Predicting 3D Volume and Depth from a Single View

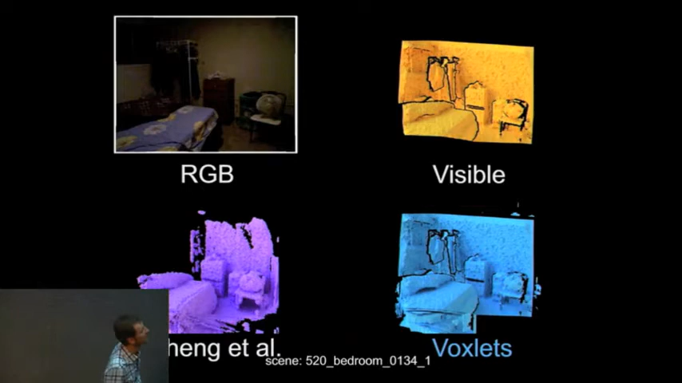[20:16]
They're still better than the competition.
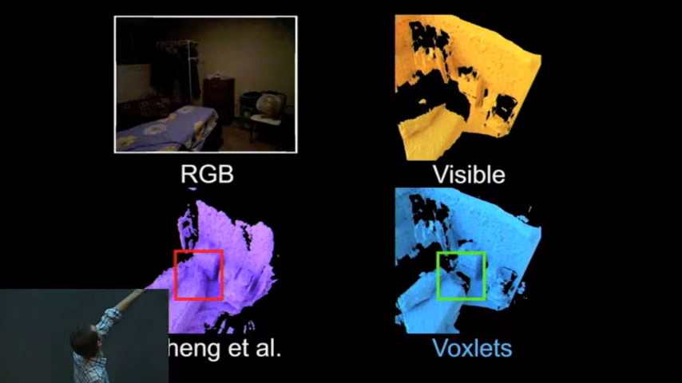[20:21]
And you can kind of see that the robot would know how to navigate to move behind the bed and between that and the wardrobe.
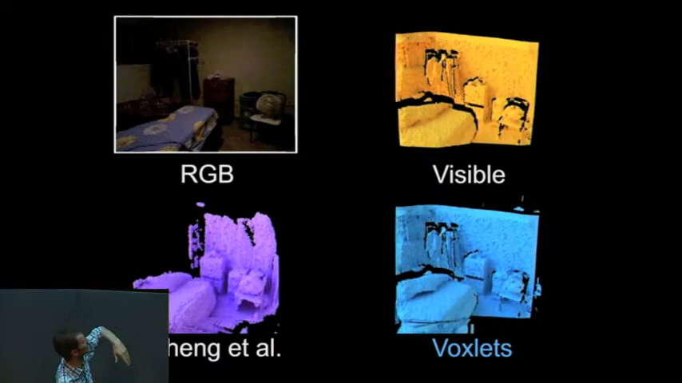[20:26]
And so there's sort of enough information to operate. I wouldn't say it's a very clean result yet and could still be improved.
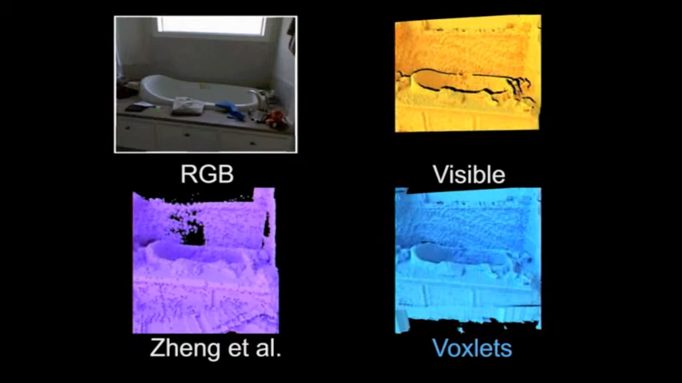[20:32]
We can still tell that there's a, you know, there's an empty space inside, cavity inside the bathtub.
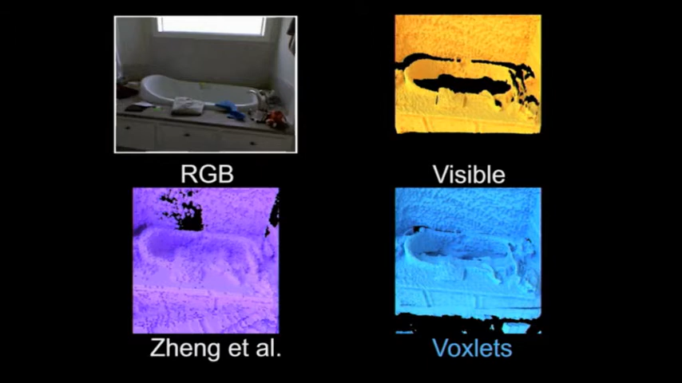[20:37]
You certainly get a lot more information than just from your raw depth image or from Zhang at all. Because naturally, you know, Zhang, it's hard to segment a scene where, you know, there's a bathtub. You segment that and say it's a convex shape. So it's not surprising that Zhang isn't able to do very well there.
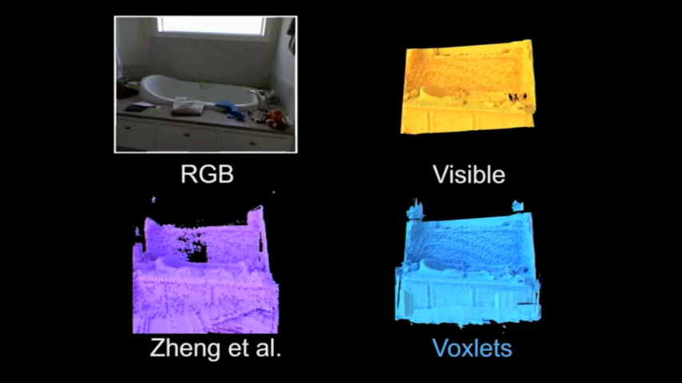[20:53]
So we come back and say, okay, so how much have we really improved things? Now we've got a single image compared to using multiple images.
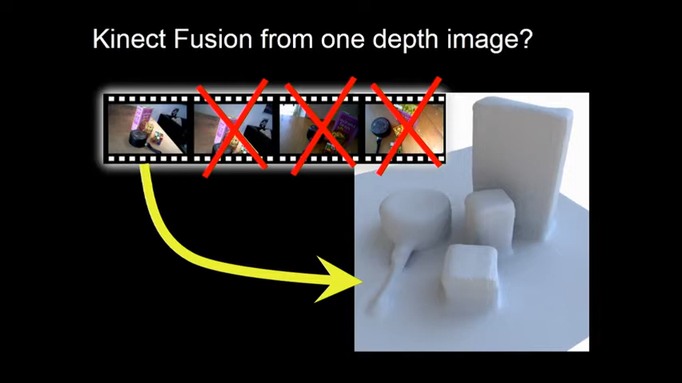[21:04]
And so here on the bottom right, you're seeing, you're going to see our depth, our volume prediction for a single depth image. In the lower left,
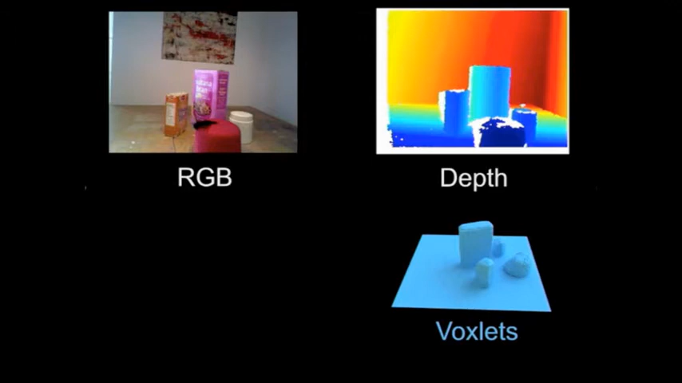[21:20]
you're going to see increasing numbers of depth images being fused together. And so that's a single frame. And so obviously, you know, if there's only one frame available, you know, we're clearly the winners.
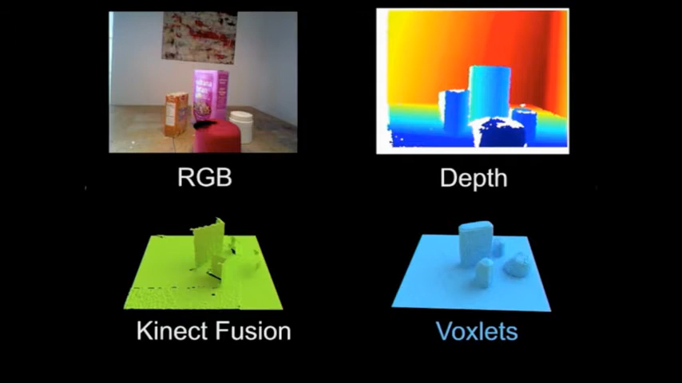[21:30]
But then even as you increase the number of inputs, if you're just fusing the depth images, it takes a while before this input, this result, starts looking like our result. So at frame 38, you know, you could kind of say it's kind of close-ish, but really it would help to capture, to keep going past this point to get a smoother result,
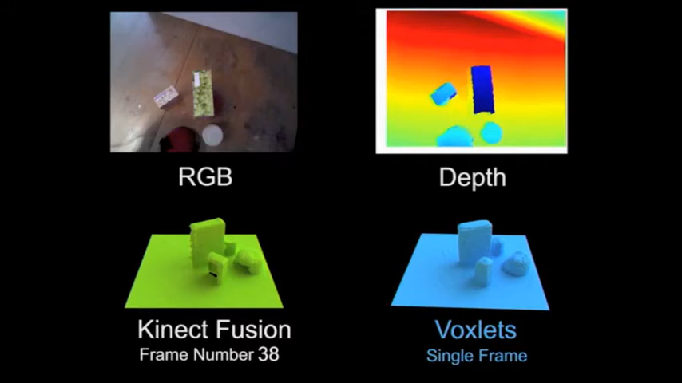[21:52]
a cleaner result, more like our voxlets that we get from a single image. We come back to our kitchen example. And so we had this single depth image.
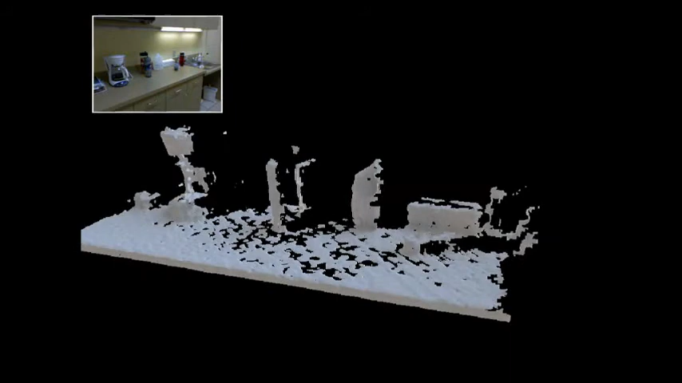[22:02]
And now, using this algorithm, right, we can complete that. And it improves most of the objects.
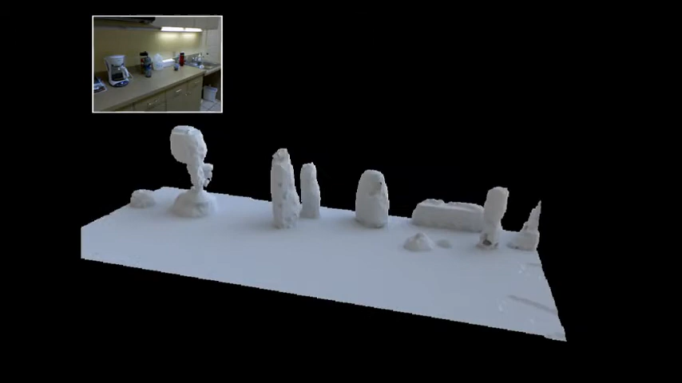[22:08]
Notably, though, it reveals the limitation of if the glass part of the coffee maker wasn't captured,
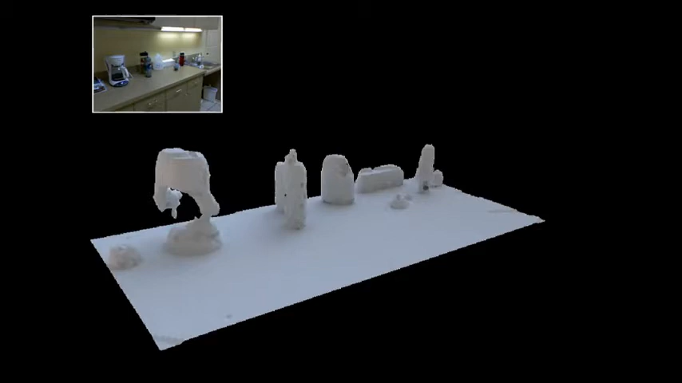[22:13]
it's not going to get fixed by this algorithm, right? The volume is still missing. So there's still a gaping hole there. Right.
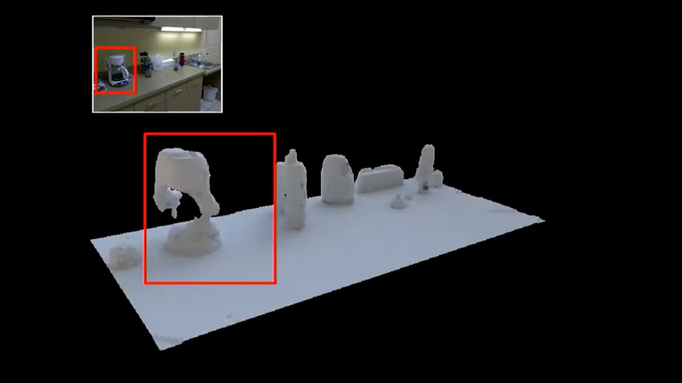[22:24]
Okay. So some future opportunities for this part of the work, right, is maybe... Oh, sorry. Yes?
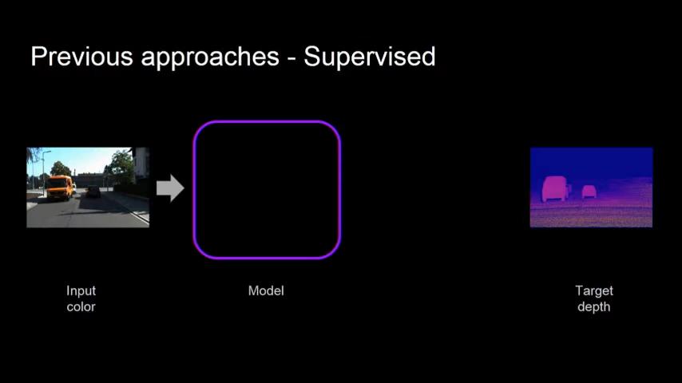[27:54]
And when the model spits out a depth image, you compare that to the ideal depth image. And you penalize if it gets the wrong answer. Until the model is trained and you're happy. So, that is the way Saxena did it with Make3D.
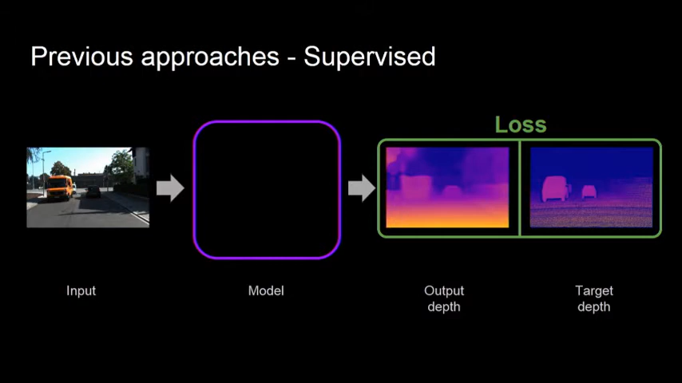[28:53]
Now, you know, the capacity problem obviously has changed a little bit. So, now people are using CNNs as the model. And so, there's been a rash of papers.